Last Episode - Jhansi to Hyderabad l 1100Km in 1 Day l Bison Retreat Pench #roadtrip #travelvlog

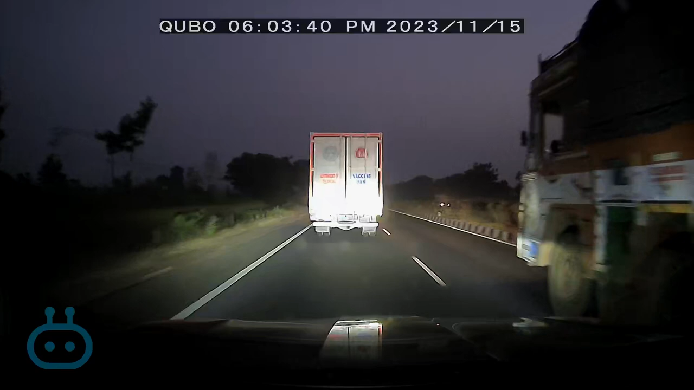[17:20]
अभी टाइम हो रहा है 7:30।
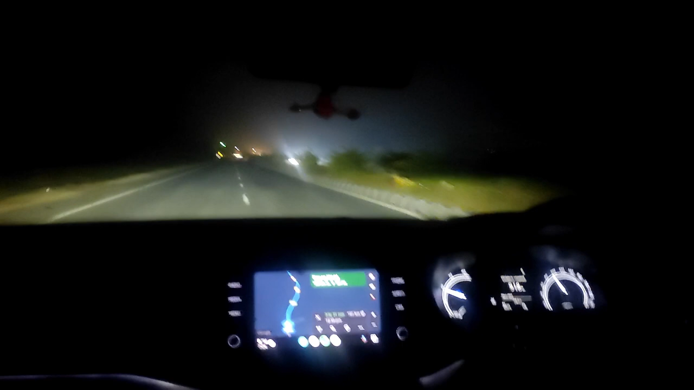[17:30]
हम अभी जस्ट निज़ामाबाद बाईपास से निकले हैं। गूगल मैप्स बता रही है और 3.5 घंटे लगेंगे एंड नाउ इट्स लेस देन 200 किलोमीटर, तो 191 किलोमीटर है टू होम। 3.5 घंटे लगेंगे और हाँ, 11 बजे तक पहुंचने का टारगेट है, बट प्रतीक को थोड़ा सा टी ब्रेक चाहिए,
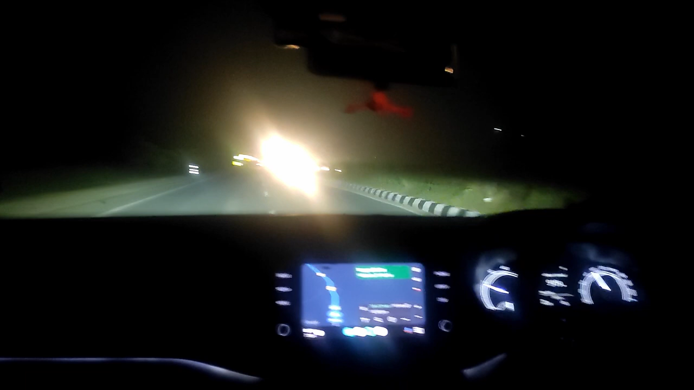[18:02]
बट हमें कहीं पे भी एक टी का स्टॉल कुछ भी नहीं, मतलब ऐसे ना पॉपुलेटेड जगह में नहीं मिल रहा। हमने 2 टोल क्रॉस किया, सोचा वहाँ पे कुछ मिल जाएगा बट मिला नहीं।
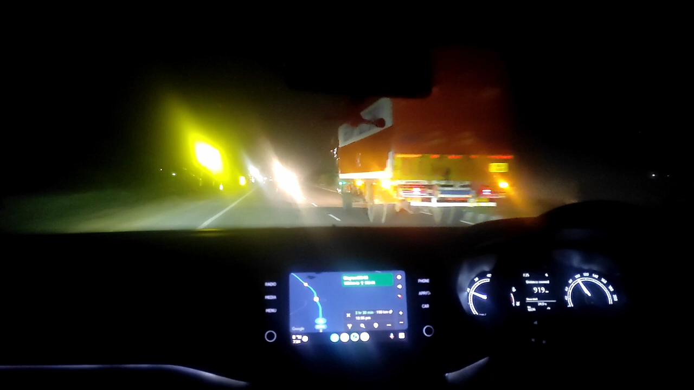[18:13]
सो नेक्स्ट टोल का वेट कर रहे हैं, कुछ मिल जाए तो चाय वाय पियेंगे, देन उसके बाद और 3.5 घंटे।
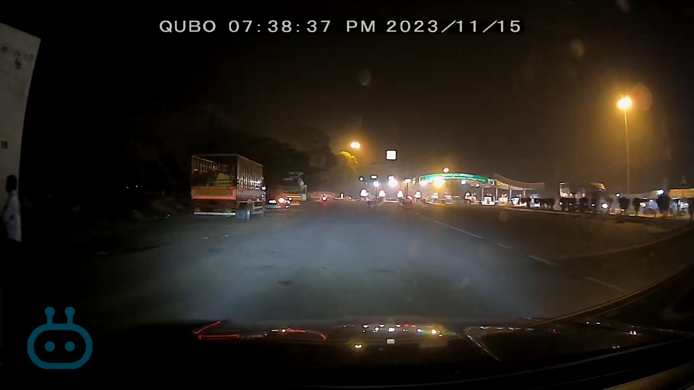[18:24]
सो फाइनली हमें एक ऐसा टोल मिल गया जहाँ पे यू नो हमने काफ़ी सारे बसेस एंड कार देखे जो रुक के ऑपोजिट साइड में रिफ़्रेशमेंट ले रही थी,
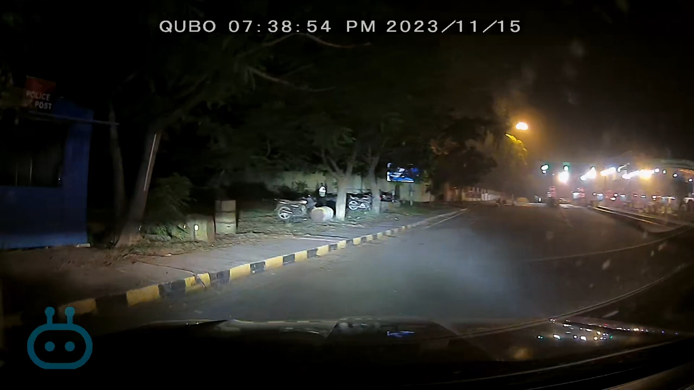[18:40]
तो मैं और तूरिया कार में ही रुके एंड प्रतीक थोड़ा चाय वाय पी के आया और हमारे लिए कुछ कोल्ड ड्रिंक्स वगैरह लेके आया। फाइनली हम हैदराबाद के ORR में, अब हम घर के काफ़ी नज़दीक थे।